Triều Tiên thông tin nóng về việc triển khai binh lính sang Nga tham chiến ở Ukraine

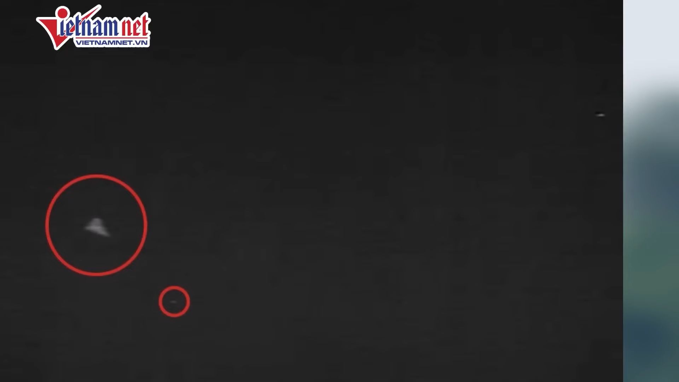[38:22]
Hàn Quốc không xác nhận cũng như không phủ nhận cáo buộc này. Vào ngày 14 tháng 10, em gái chủ tịch Kim Jong-un là bà Kim Cho-jong cảnh báo khoảnh khắc một UAV của Hàn Quốc bị phát hiện một lần nữa xuất hiện trên bầu trời thủ đô Triều Tiên.